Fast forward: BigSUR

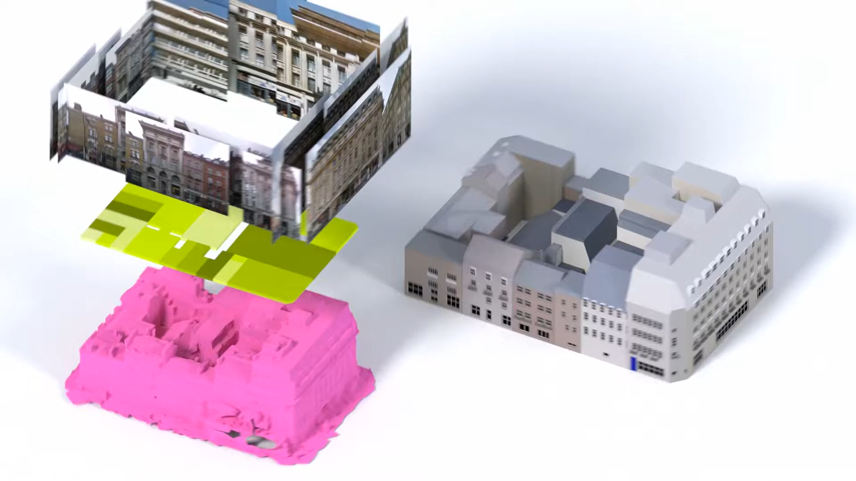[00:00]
Given photographs, mapping data and a coarse input mesh, our system creates clean, structured models.